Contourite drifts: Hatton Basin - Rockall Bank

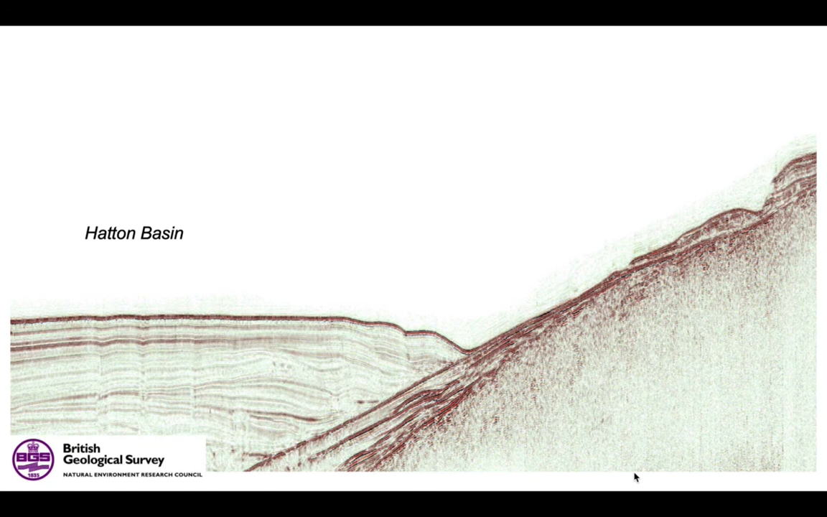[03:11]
the volcanics, there's a veneer of slightly younger sediment on top, inclined down to the left. And then we can see the sediments of the Hatton Basin and that little moat structure in the middle of the screen. Well, let's zoom in on that. There we go. Scale there, 5 kilometres that we're looking across. We're quite zoomed in here, and we can see that moat, which in reality is a few tens of metres deep. Let's pick some reflectors within the sediments. And they onlap the top of an older package of sediments, and the onlap surface there is picked in green.
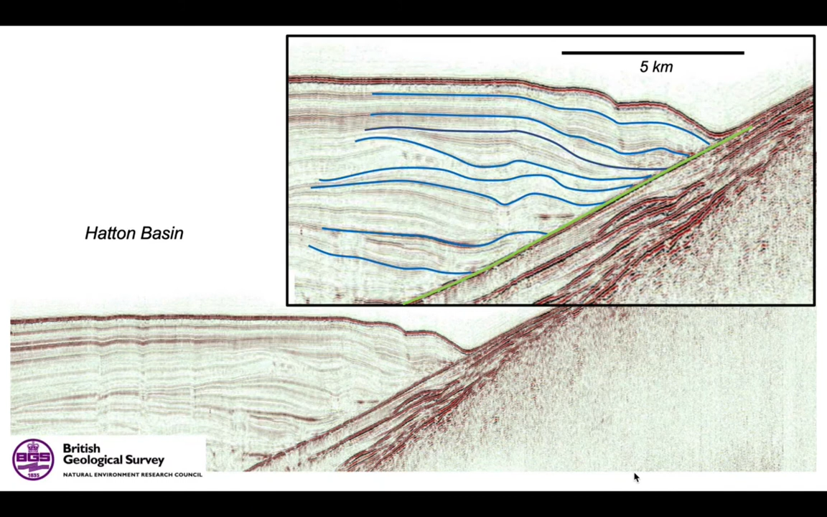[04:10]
it's simply differential sediment aggradation. There's less sediment accumulated in the moat than there is adjacent to it, but everything is still accumulating up the system.
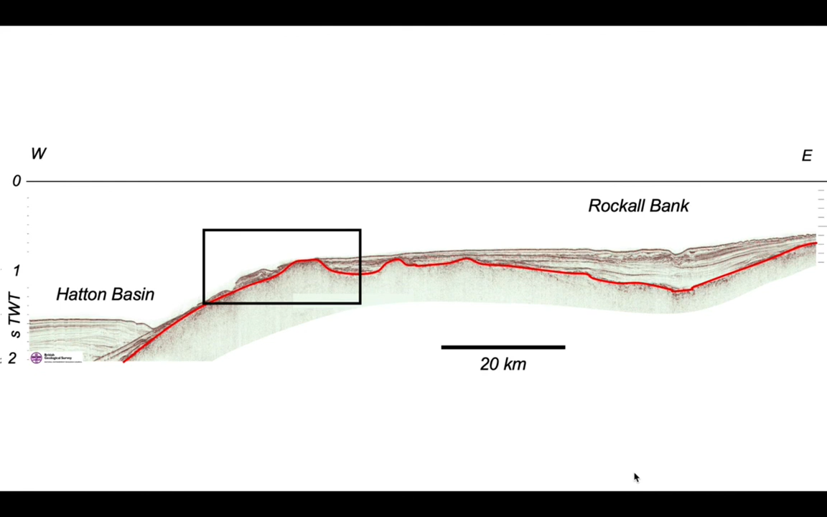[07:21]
So again, we can pick the top of the volcanics, and this is overlain by patches of sediment which are reasonably discontinuous as we go down the flanks of the Hatton Basin.
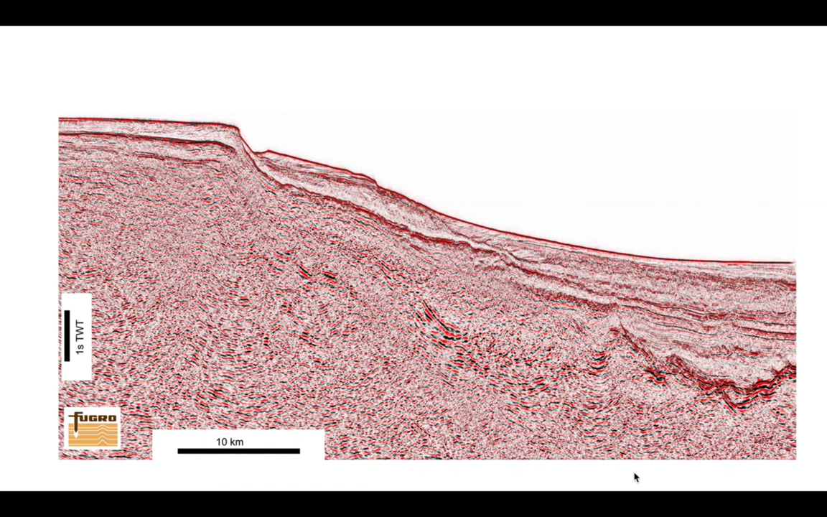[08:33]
We can see the Rockall Plateau over there on the top left-hand side of the profile and the seabed dropping away to the right into the Rockall Basin. And we're just going to look at part of that flank in there. Some really spectacular sedimentary geometries. We can see that high frequency patch of seismic record sediment there that lies on the seabed.
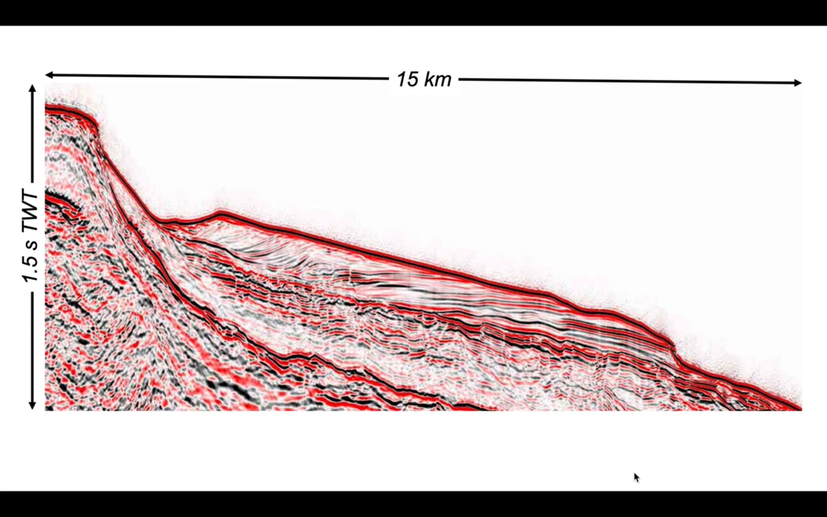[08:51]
It's worth pointing out the scale. It's 15 kilometers across by 1.5 seconds two-way time vertically. That sediment patch, if we put it to a more realistic form, that's what it really looks like with no vertical exaggeration.
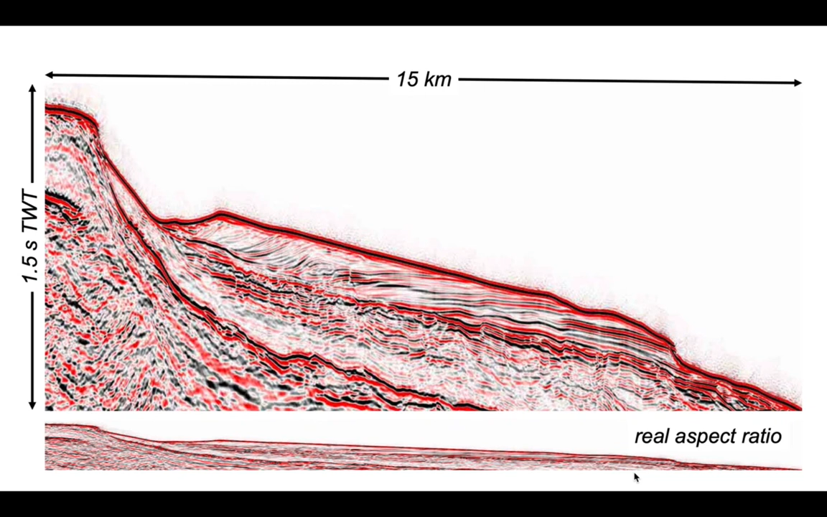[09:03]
It's a classic example of a sediment form called a contrarite.